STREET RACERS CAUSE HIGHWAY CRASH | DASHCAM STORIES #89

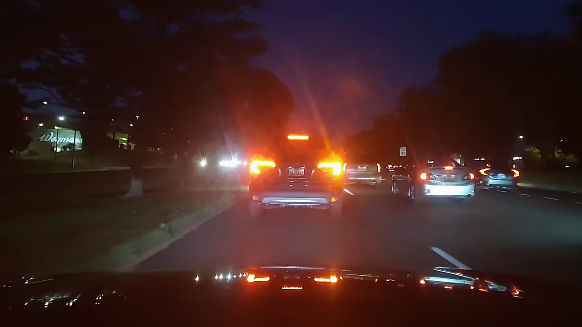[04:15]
Okay, so that was almost a Honda bump, but not quite.
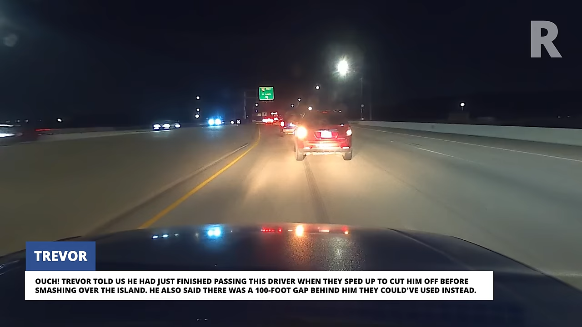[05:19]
Ouch! Trevor told us he had just finished passing this driver when they sped up to cut him off before smashing over the island. He also said there was a 100-foot gap behind him they could've used instead.
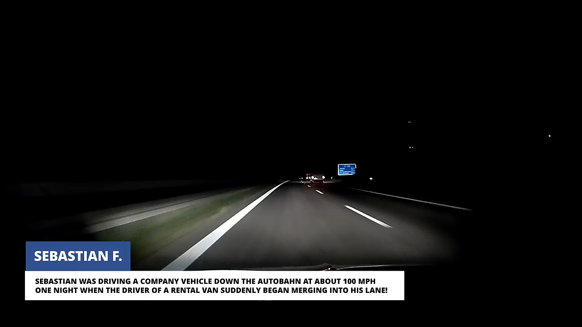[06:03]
Sebastian was driving a company vehicle down the Autobahn at about 100 miles per hour one night when the driver of a rental van suddenly began merging into his lane.
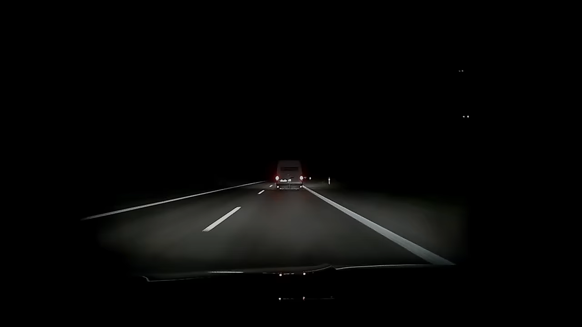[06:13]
Sebastian hit the brakes and swerved into the gravel to avoid getting sideswiped. His rear tires initially lost traction, but thankfully, he was able to quickly regain control.
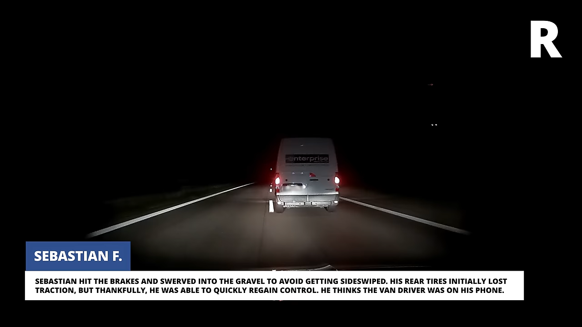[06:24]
He thinks the van driver was on his phone. Roy was driving north down a Georgia highway when he watched a Tesla get sideswiped by a Nissan pickup truck.
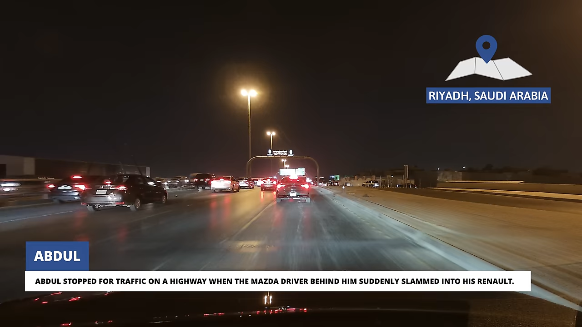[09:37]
Abdul stopped for traffic on a highway when the Mazda driver behind him suddenly slammed into his Renault.
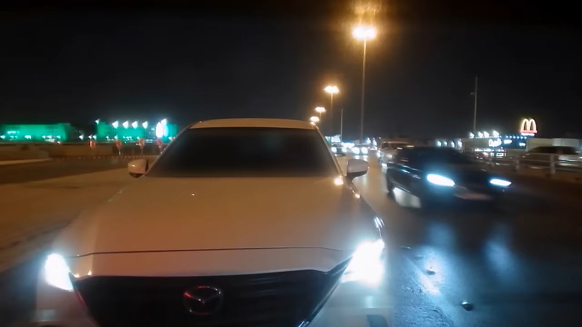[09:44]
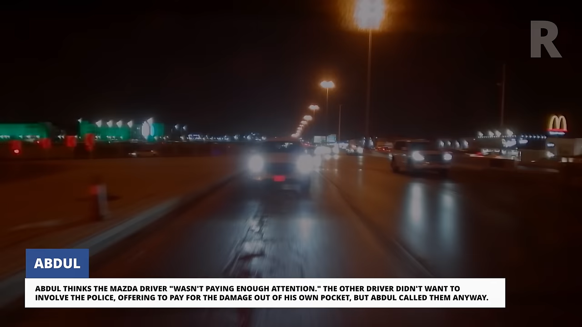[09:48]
Abdul thinks the Mazda driver wasn't paying enough attention.